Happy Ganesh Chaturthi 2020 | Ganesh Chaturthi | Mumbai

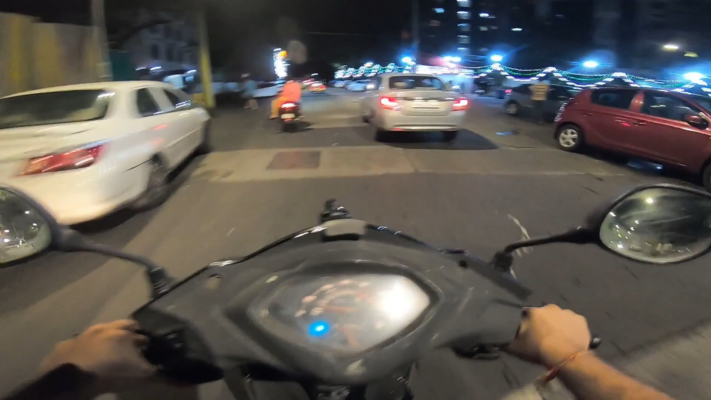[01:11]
आई गेस बाहर से ही वी हैव टू यू नो प्रे बिकॉज अंदर इस बार भी जाने नहीं देंगे. आई गेस सोशल डिस्टेंसिंग मेंटेन भी करना पड़ेगा अगर इफ यू आर गोइंग इनसाइड. बट आप देख सकते हो कितना खूबसूरत लाइटनिंग किया हुआ है.